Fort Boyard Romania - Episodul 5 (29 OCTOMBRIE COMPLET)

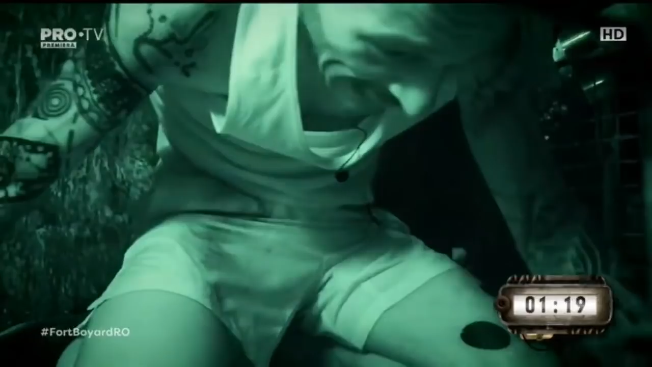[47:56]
Caut-o bine. Cu dreapta, ia sunt.
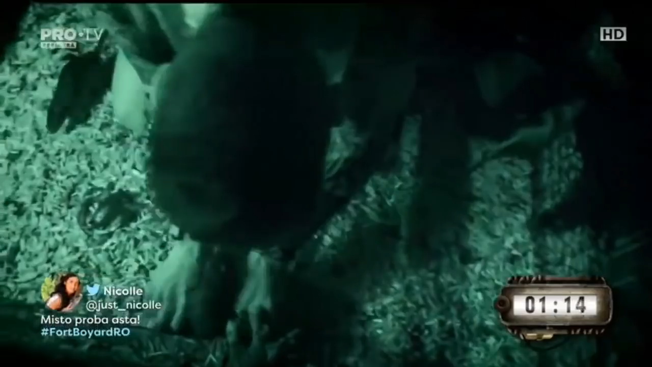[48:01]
Spune-ne ce vezi. În dreapta, în dreapta, în dreapta. În dreapta, în dreapta.
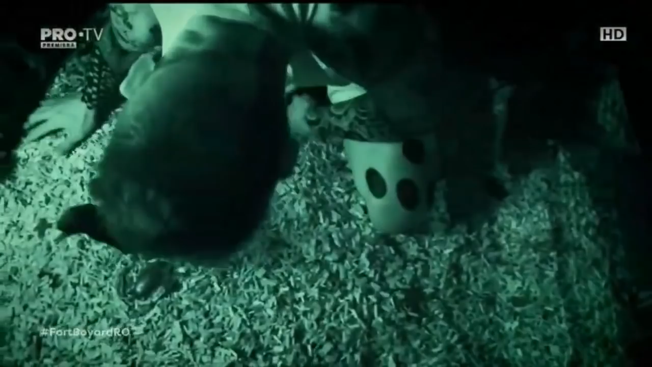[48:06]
În fața, în fața, da, eu mă trebuie. Acolo, acolo, acolo, acolo. Bravo, atunci.